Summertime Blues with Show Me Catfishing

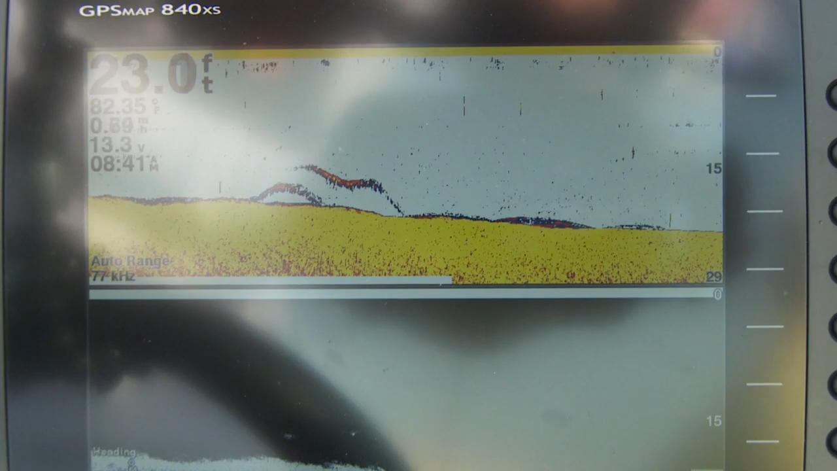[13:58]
On screen: depth 23.0 ft
And what we're dealing with is a three-foot rise today.